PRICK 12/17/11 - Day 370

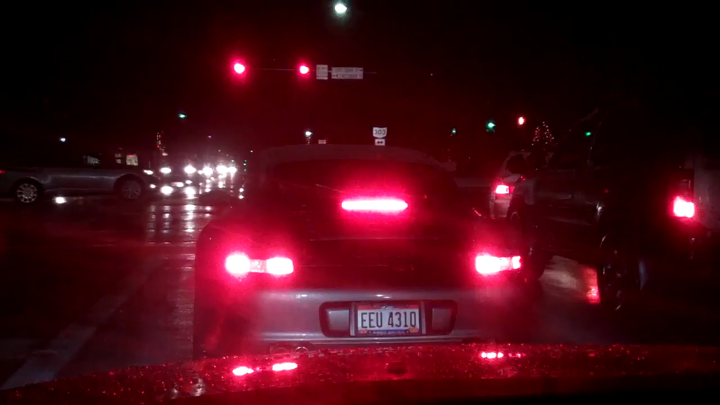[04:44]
What lovely weather for a Porsche Carrera 4. Tons of snow.